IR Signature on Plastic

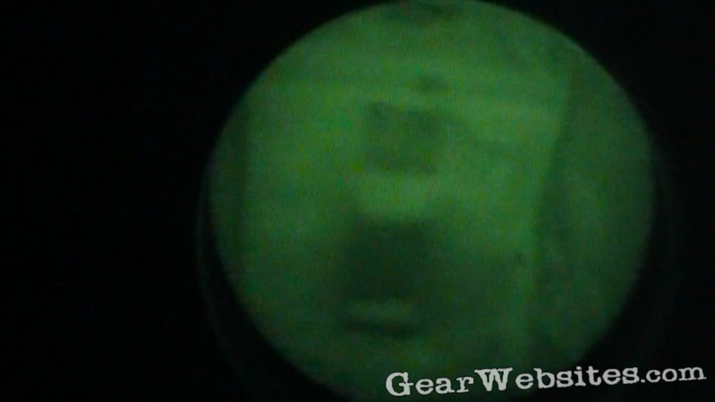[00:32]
there it is that same bag with the tan
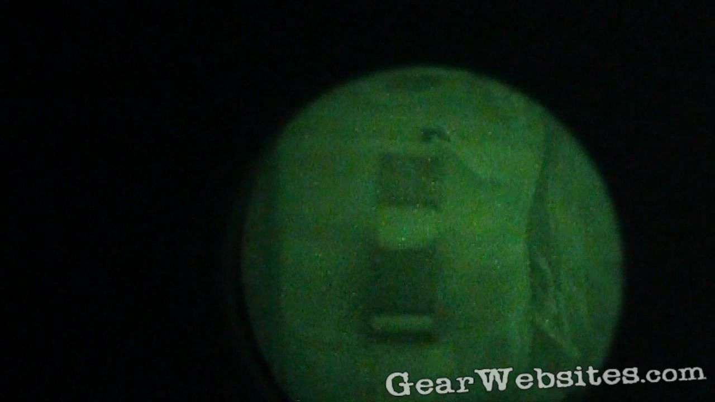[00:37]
on tan but you can see that the buckle is distinctively black.